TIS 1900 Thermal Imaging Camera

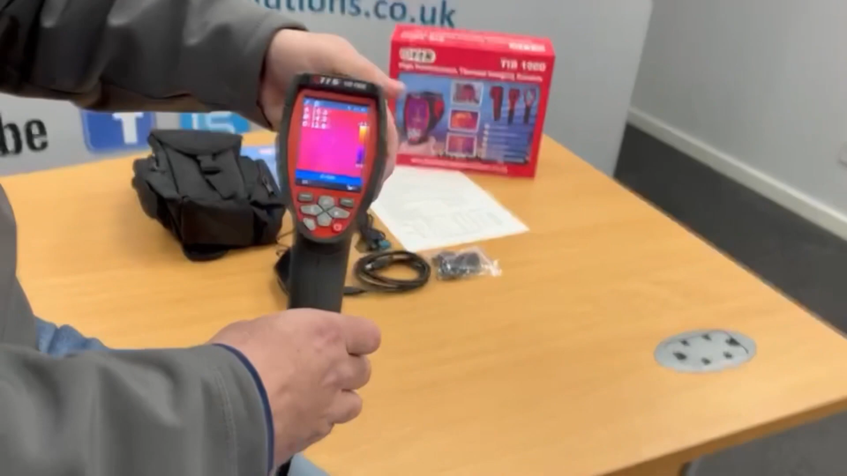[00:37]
So as you can see on the front of the screen we've got an S, we've got an H and we've got a C.
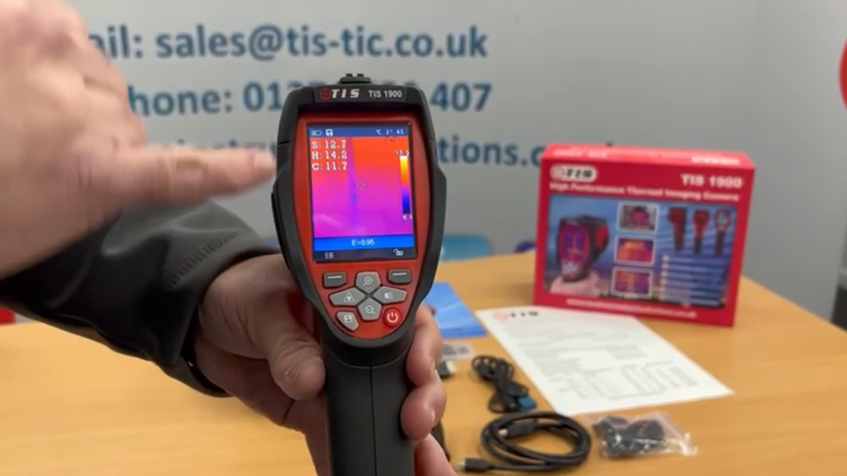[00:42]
So S is the centre spot temperature, H is the hottest part of the screen and C is the coldest part of the screen.
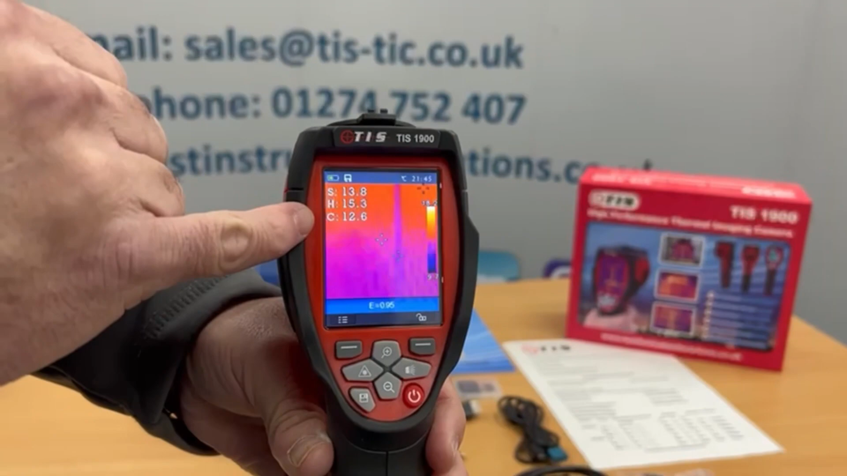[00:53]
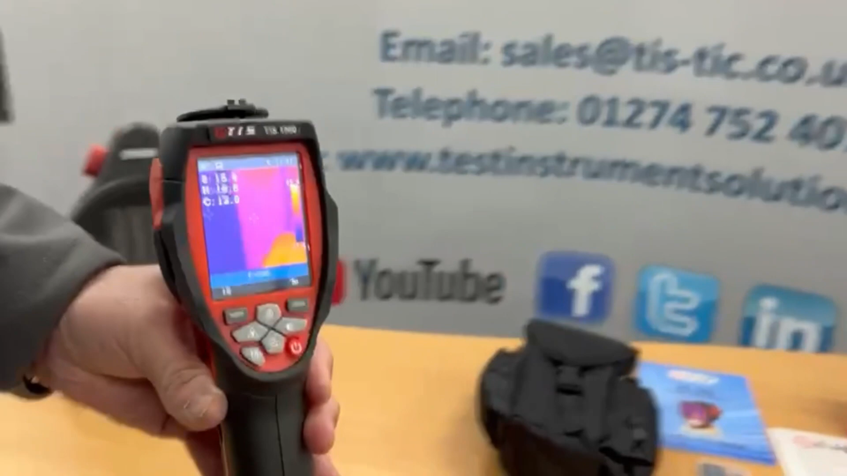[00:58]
So if we look at this heater we've got here you can see there the hottest temperature is 135 bouncing around and the coldest part is coming off away from the heater. If I wanted to take a picture of that that's done. When I download that at a later stage it'll actually have a digital 5 megapixel image as well as the thermal image. So again if you've taken a lot in a factory at least when you come to downloading it you can see
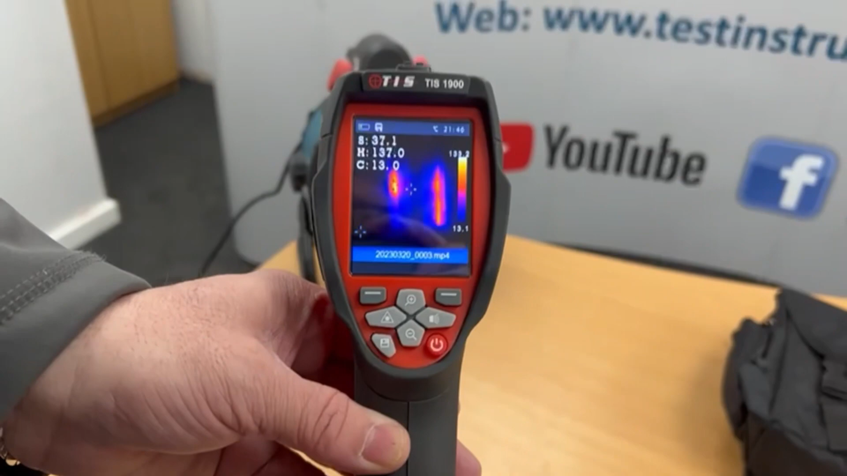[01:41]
exactly what you were looking at and we can save that and that saves it onto the SD card. What I can also do is I can hold the trigger down and that now is recording my voice. So again you could say I'm at distribution board one looking at arcing on this particular MCB and when you've finished recording all you
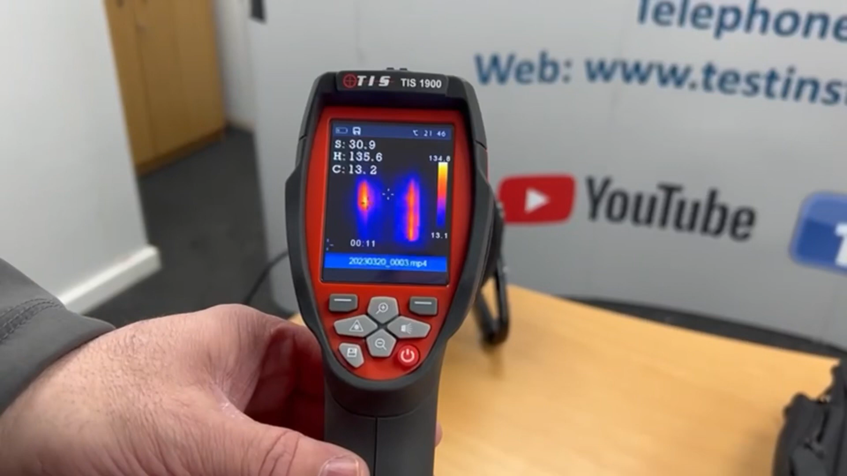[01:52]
do is just simply click the trigger again and that saves the voice recording that you've done and you can listen that back through with headphones and send that on to your client as well if you want to send him a video.
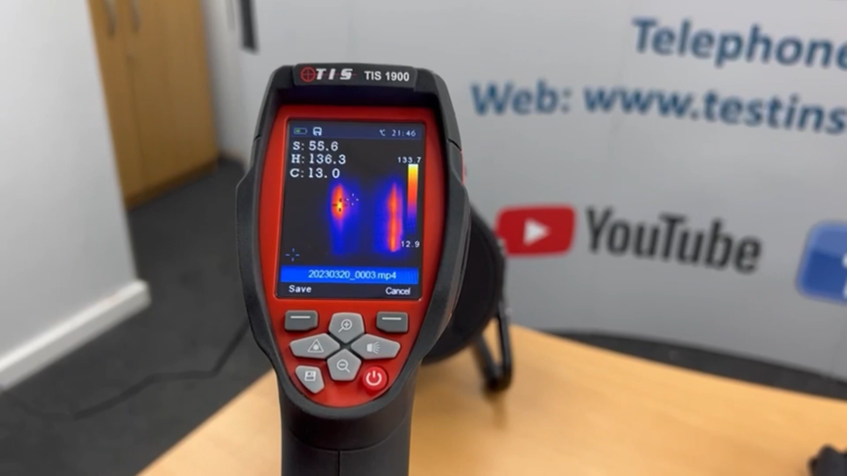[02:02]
What we've also got on the settings is on measure there we can turn off the
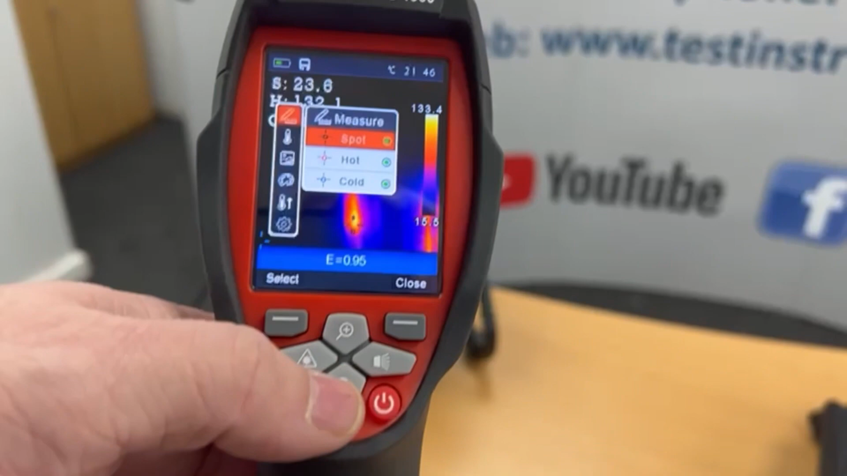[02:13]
On screen: spot 23.6°C
hot and cold if you wanted to do if you just wanted to look at the spot you can see I've got all three on that's what there is in the measure. If we go into the humidity setting here obviously
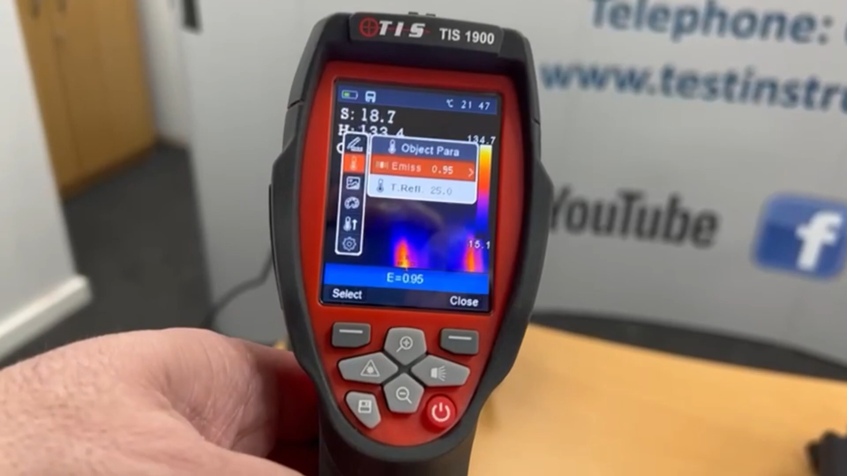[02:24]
every surface has a different reflective temperature so if you know what you're looking at if you click
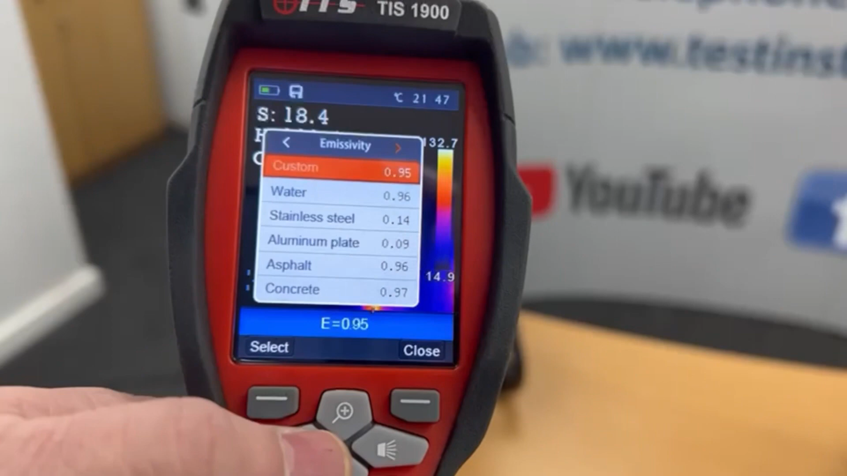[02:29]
on there if you're looking at water or stainless steel aluminium concrete etc you
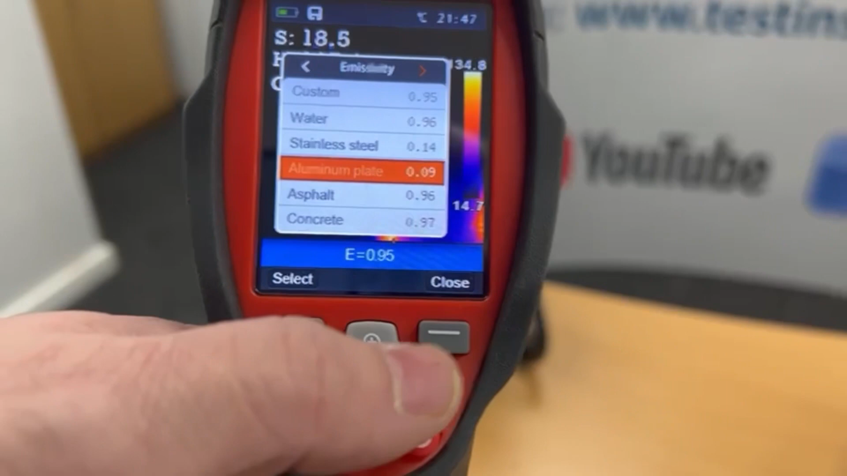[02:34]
can change that or even if you know it's not in the settings and you know the humidity reflective
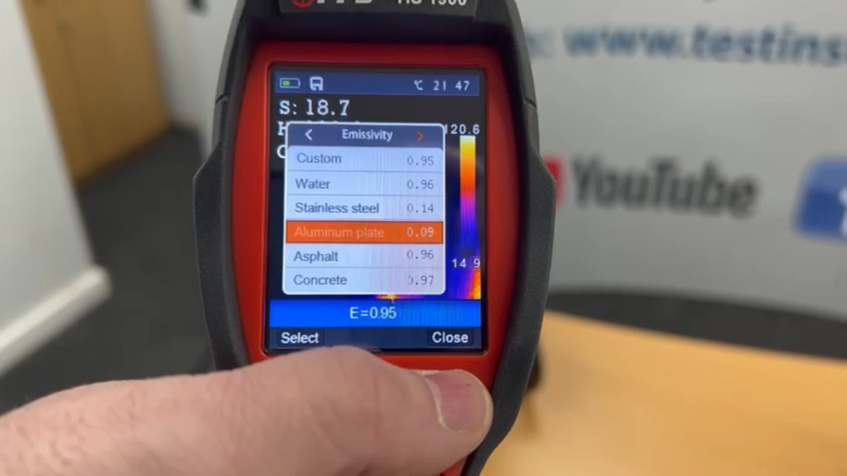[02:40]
temperature you can actually type in your own image so again if I want to come off IR and I want to go full visible I can go full
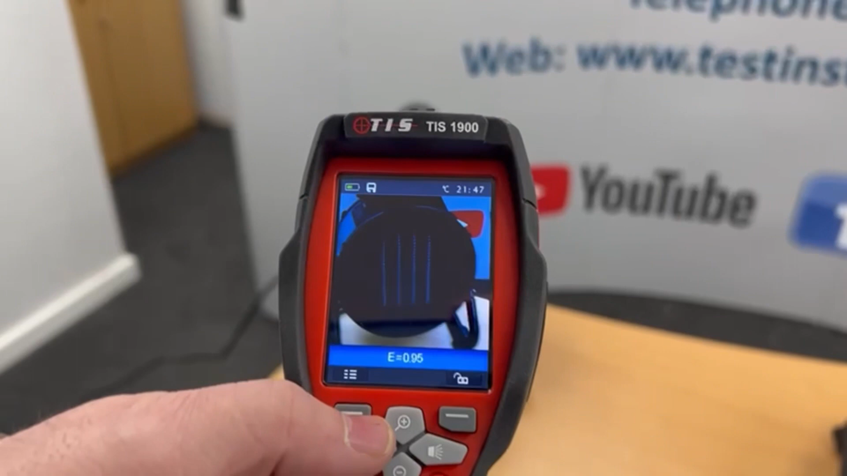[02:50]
visible so that's a full five megapixel digital image if
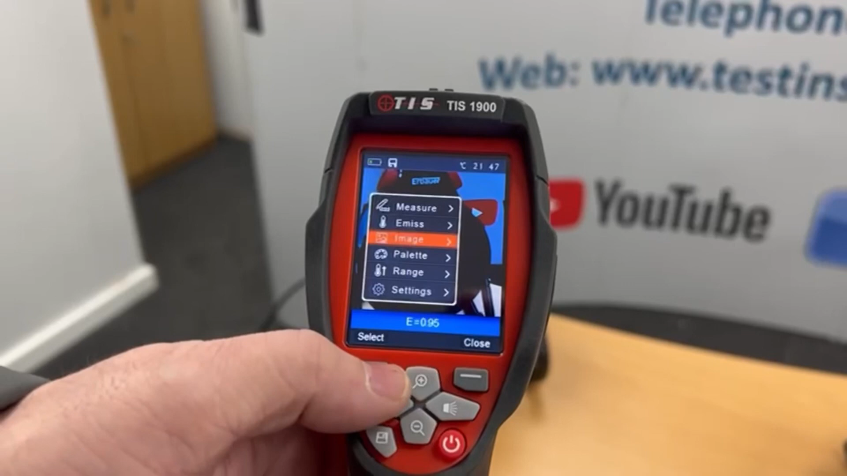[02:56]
I want to fuse the two so I want to go IR and thermal I can do that
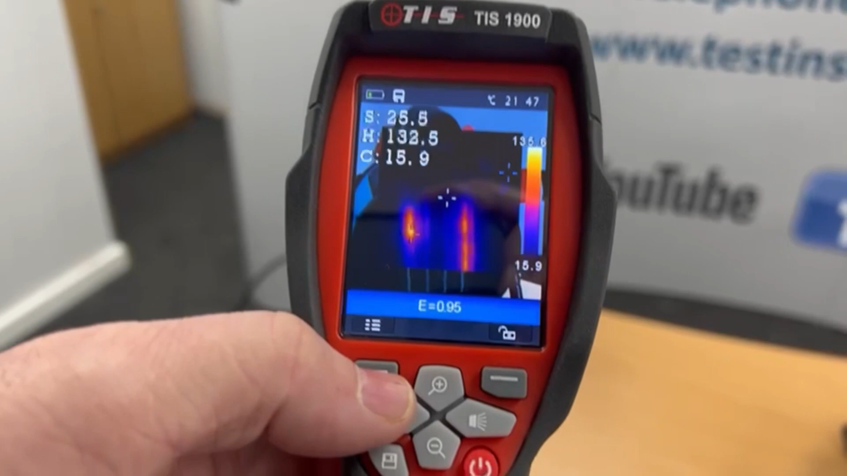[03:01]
as well so you can see it's got a thermal imager in the middle and it's got a digital on the outside.
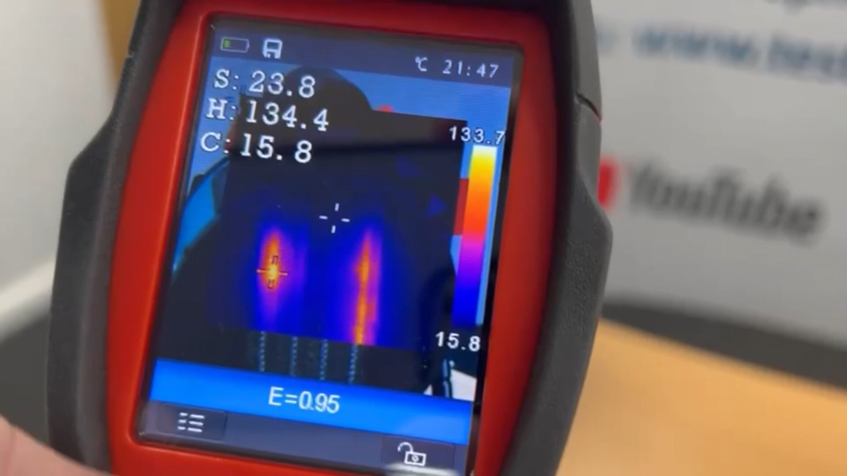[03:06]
What I can also do is change the palette so it's set
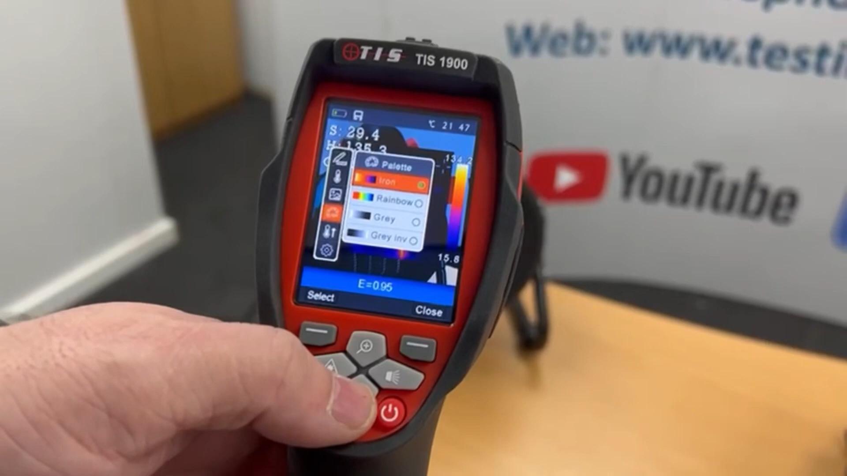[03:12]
to iron I can go rainbow so the hot spots become red and the cold spots become blue so you can
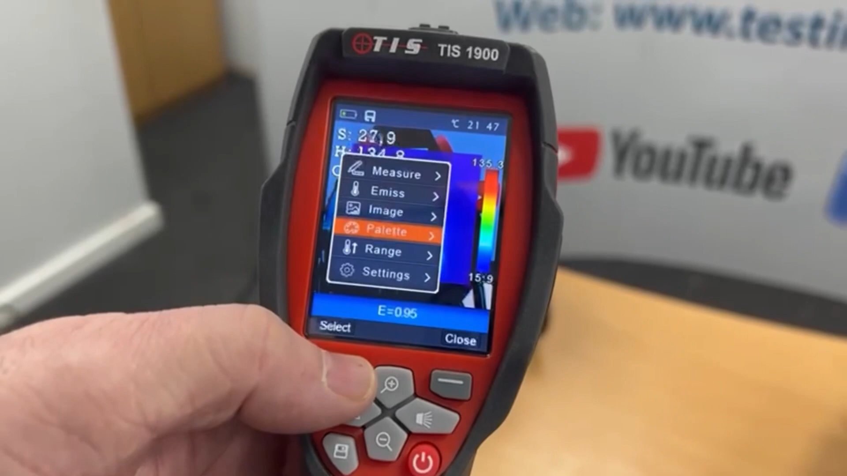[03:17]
change the palette colour you can also change the range so if you wanted to go into minus
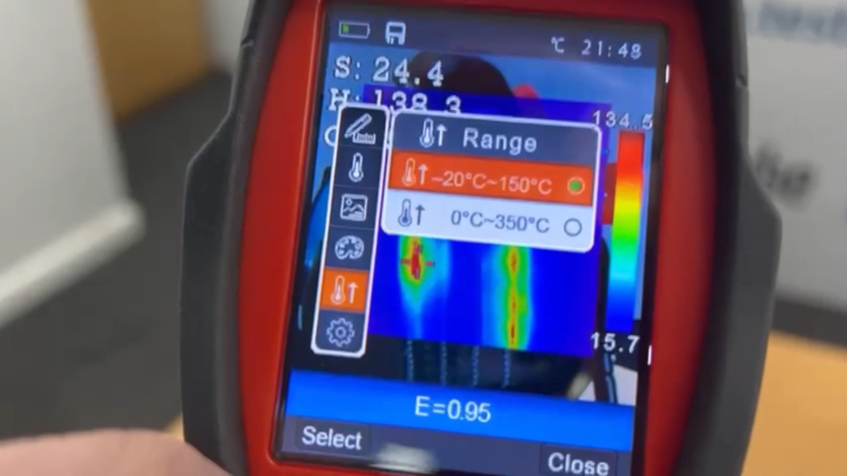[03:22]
temperatures minus 20 to 150 or 0 to 300 degrees you can change that